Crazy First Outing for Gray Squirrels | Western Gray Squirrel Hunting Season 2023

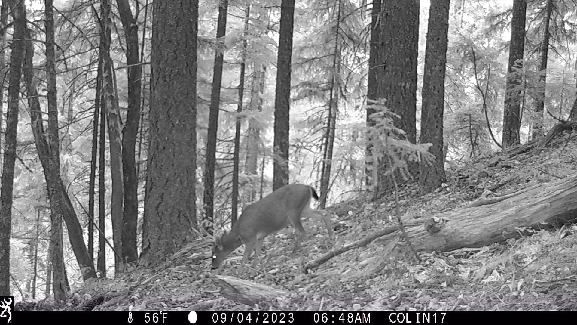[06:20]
the giant mega fork to keep your tabs on just pass through here he's still alive goodness he's huge oh that's good news
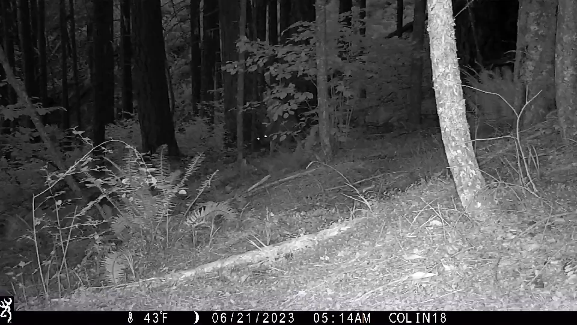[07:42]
those turkeys though i did not expect turkeys to come on way up here it's rich a group of jakes